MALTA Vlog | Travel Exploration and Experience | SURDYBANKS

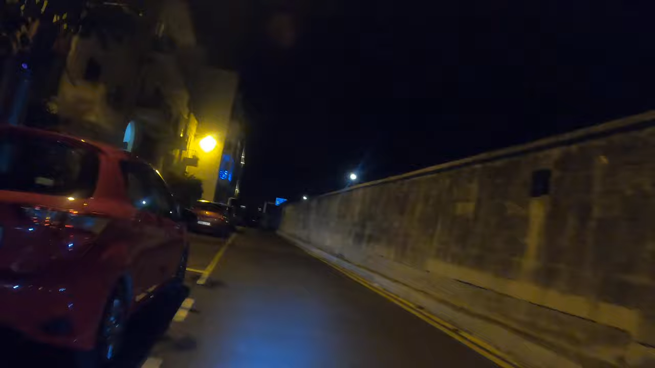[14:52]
let me yeah, so like, this is me riding the scooter with GoPro,
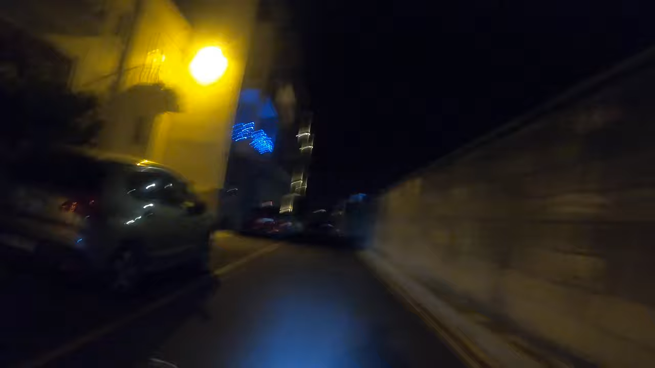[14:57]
and it's not really safe to do that, so I'm just gonna stop right now.